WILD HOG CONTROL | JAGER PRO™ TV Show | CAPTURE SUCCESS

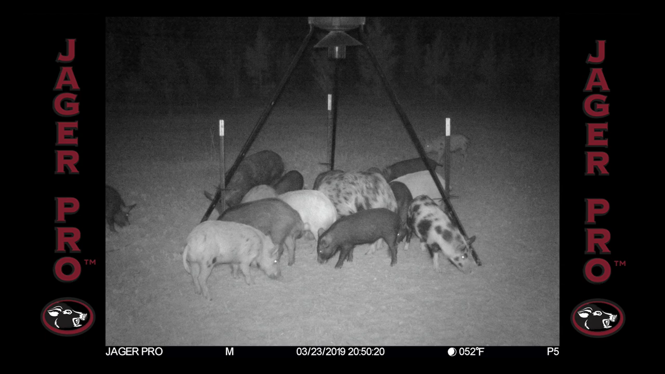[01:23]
These boars will not be included in the mission success due to their unpredictable nature.
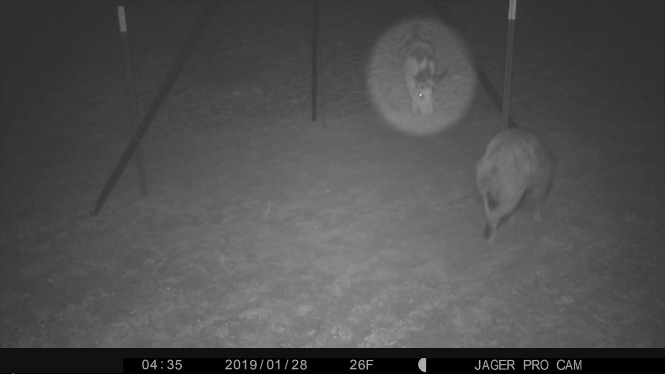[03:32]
He's easily identified by the spot on his left eye. This black boar was also irregular at the same feeder in February.
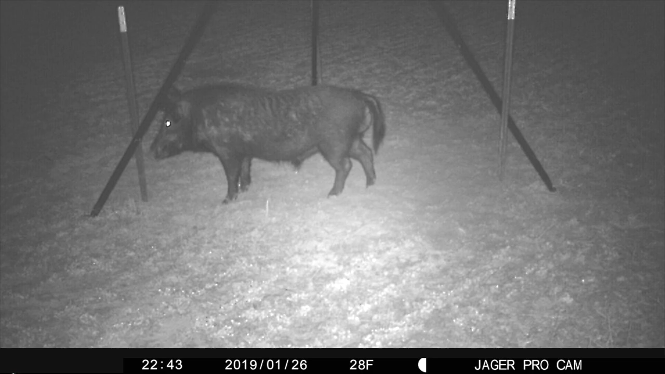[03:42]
The third pig on the list is a spotted boar observed feeding with this week's target sounder of 12. He can be identified by the spot on his left cheek and left thigh. In all three cases, these boars disappeared after constructing the trap. On March 11th, I received a photo from an ice cam of a young black boar and brown sow. Since I was nearby, I knew it would only take a few minutes to drive there. Over the next few minutes, I continued to receive pictures as I drove closer.
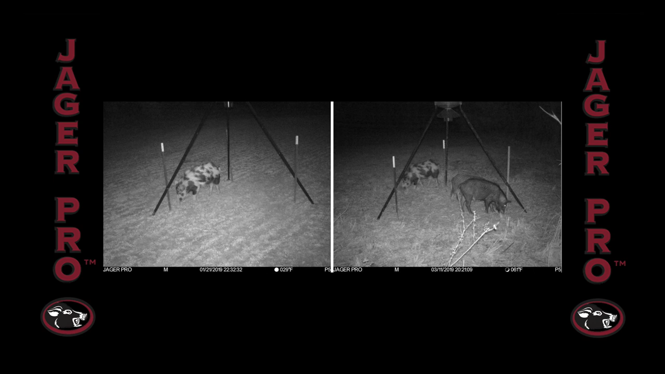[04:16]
When I was close enough to close the distance on foot, I received a third picture. It's a hit list boar, the one with the left eye spot from January. This is a small food plot, and there won't be much time for follow-up shots.
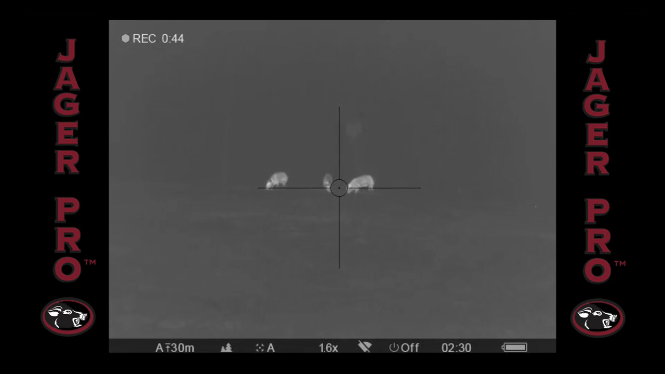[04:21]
So I wait for an opportunity to line up two pigs for one shot. I get a good pass through that hits the second pig, but he's still running so I give him a second shot.
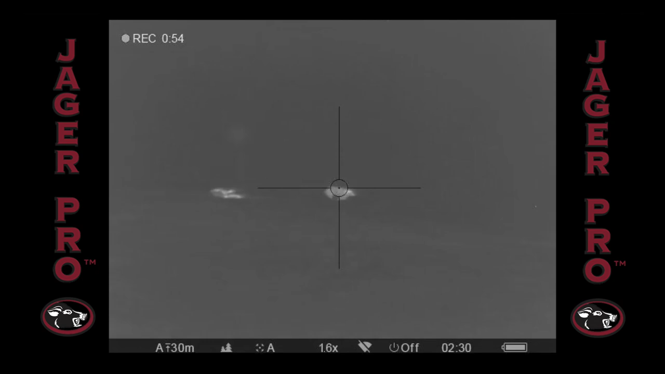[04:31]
I swing quickly to get ahead to the third one. I miss, but the second shot hits him just before he makes it to the brush.
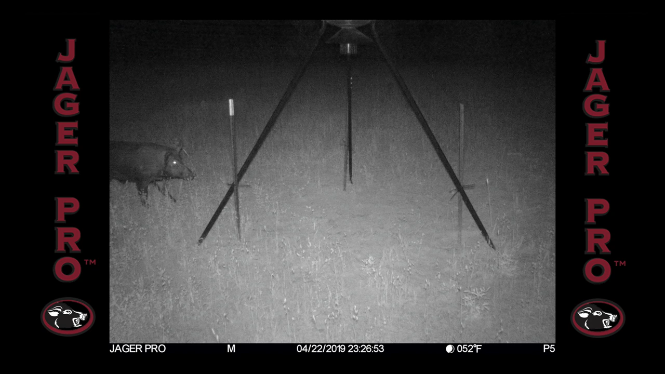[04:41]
Here's another engagement from the evening of April 22nd. I received a photo from a food plot nearby with the adult black boar from the hit list. Unfortunately, when I arrive, he's gone.
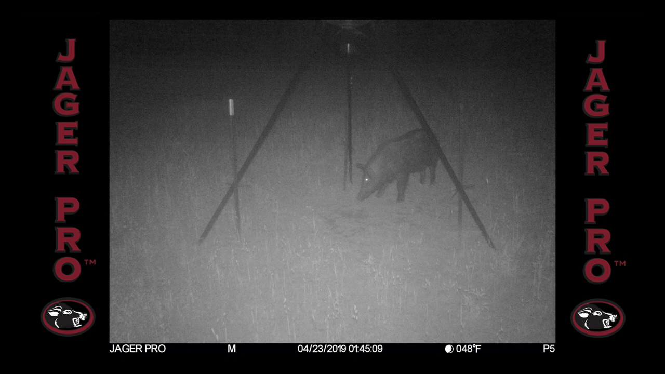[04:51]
Luckily, I have time to wait and he returns a couple hours later. I slip into position and range the target at 90 meters.
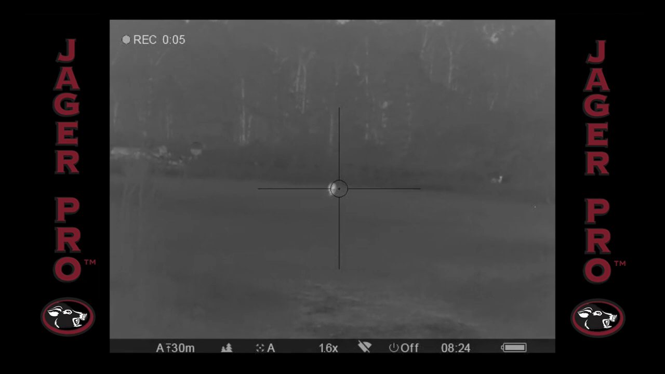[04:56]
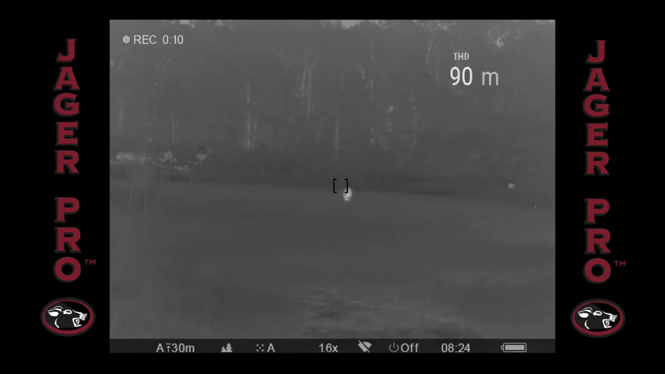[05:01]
The first couple of shots aren't great, but he makes the mistake when he reaches the brush, and he goes right when he should have went left, and the third shot stops him in his tracks.
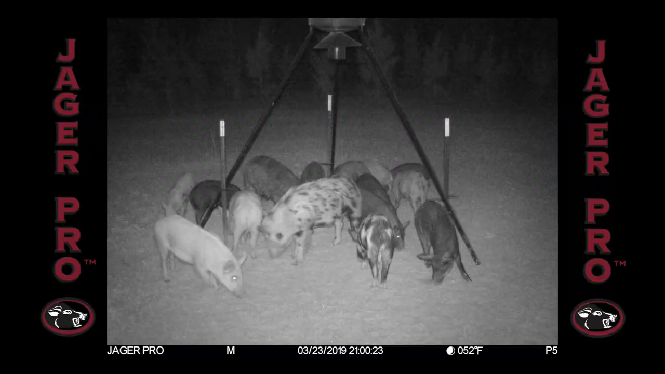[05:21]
Next up is a board that appeared on camera on numerous occasions at the south end of the property. He disappeared from all cameras after a trap was constructed around the feeder that he was using in March.
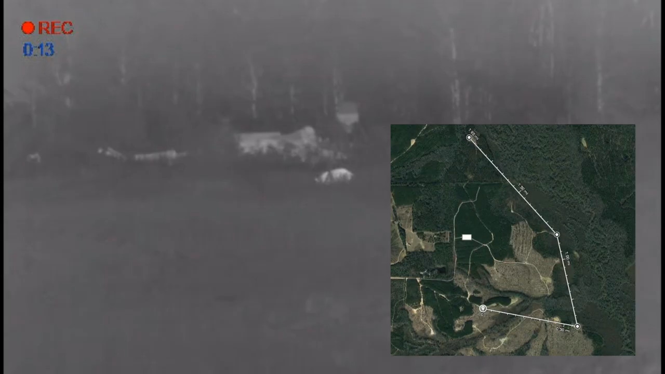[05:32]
He's spotted again on 8 May, one and a half miles north on a neighboring property. My partner and I move into position for a shot.
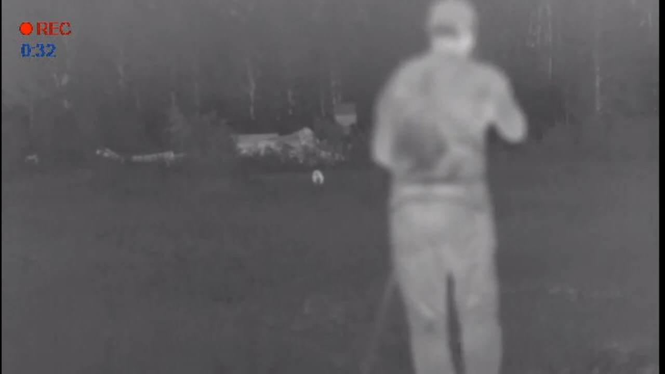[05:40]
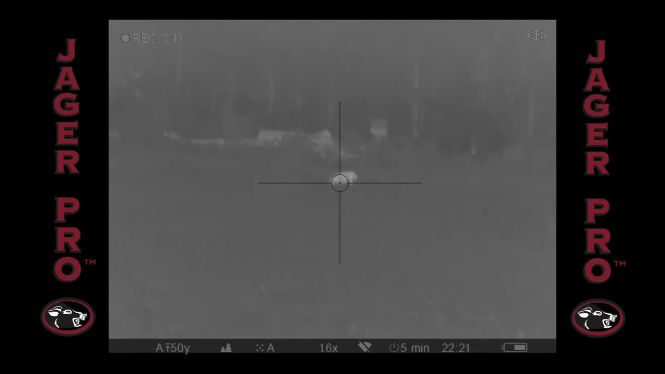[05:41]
The first shot's a hit, but he's still on his feet, and he gets a quick follow-up shot to seal the deal.